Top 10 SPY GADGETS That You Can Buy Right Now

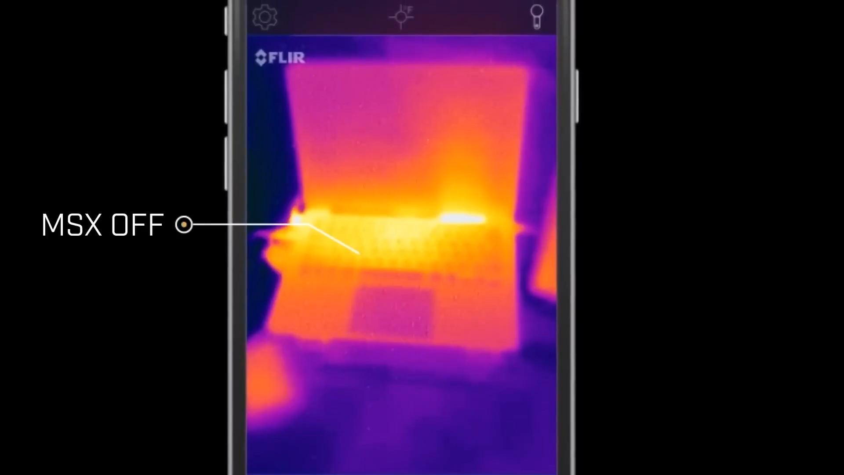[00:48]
processing technology with msx this clever device creates thermal images with unparalleled
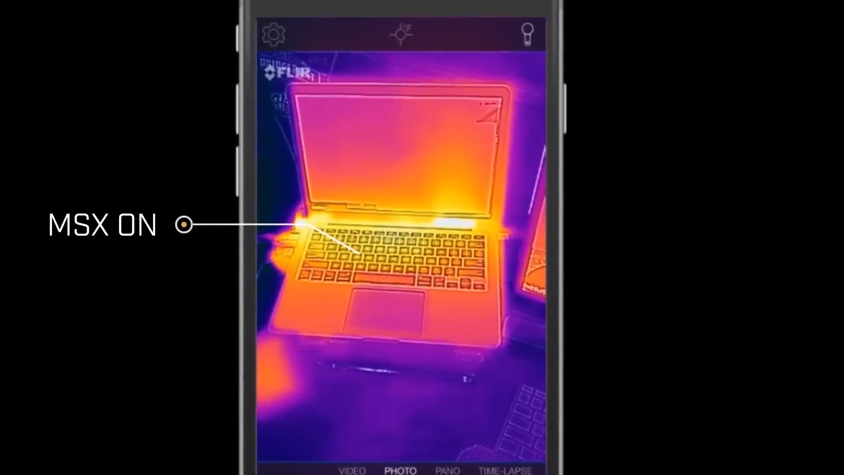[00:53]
image quality on your mobile device the one fit connector on the flur one pro lt is extendable up to
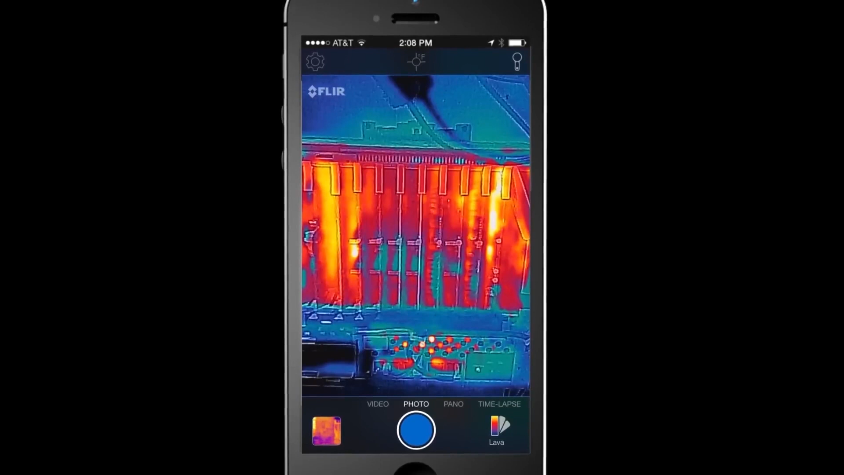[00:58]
four millimeters this means that even when your smartphone is covered by a case you can safely attach it
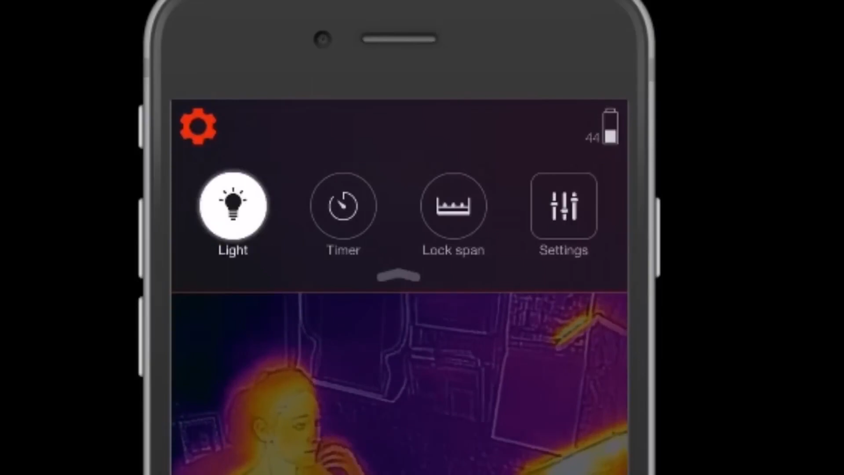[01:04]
to it don't forget the
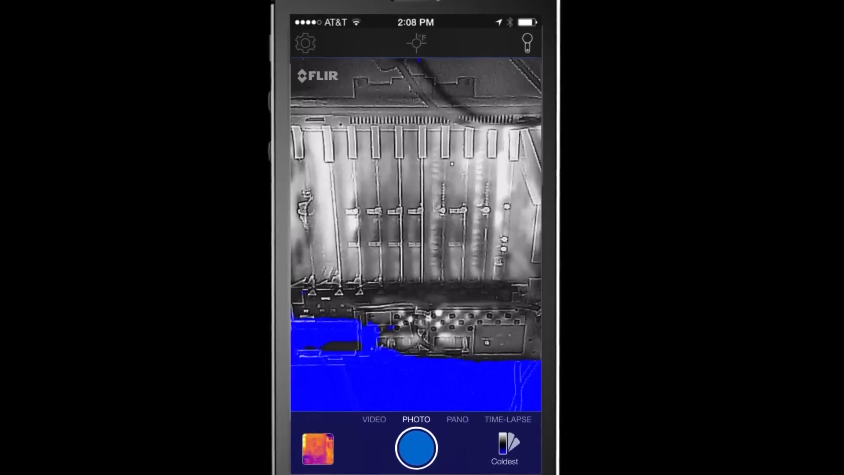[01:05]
diligent app either this device is a professional problem solver dream loaded
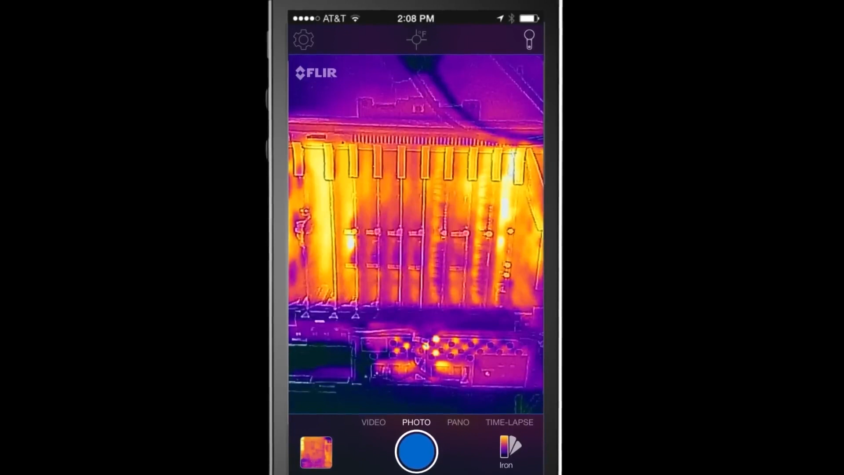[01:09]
with features such as multiple spot meters level span controls and reporting through the flur